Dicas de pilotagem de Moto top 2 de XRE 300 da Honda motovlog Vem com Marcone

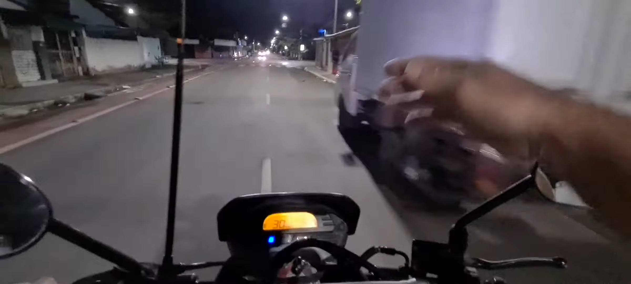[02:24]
O carro está andando na faixa dele e a gente fica perto da nossa, a nossa faixa, por enquanto, tem sido essa faixa, a faixa onde fica a faixa da pista mesmo, faixa amarela, faixa branca, eu estou falando assim tropa, porque está bem apertado o capacete, valeu?